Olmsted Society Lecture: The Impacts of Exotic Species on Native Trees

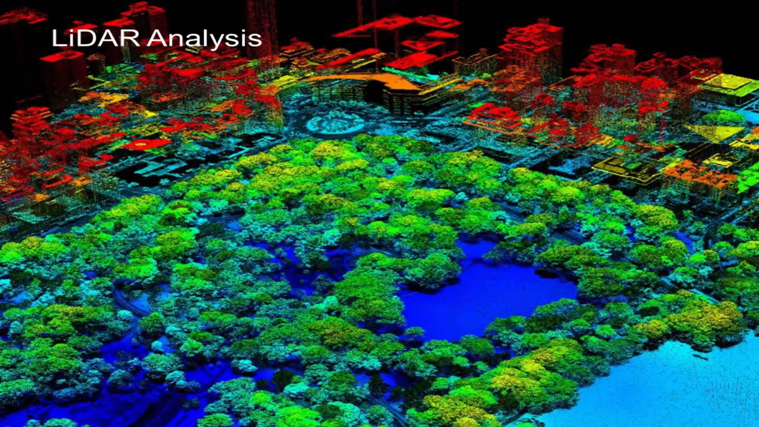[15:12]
vegetation bright green bare soil brown water blue buildings red roads and rail black and other paved surfaces is gray the reason why this is important is because it easily identifies for us where we need trees where we have trees and opportunities to connect trees and we're going to be talking a little bit more about that as we walk along too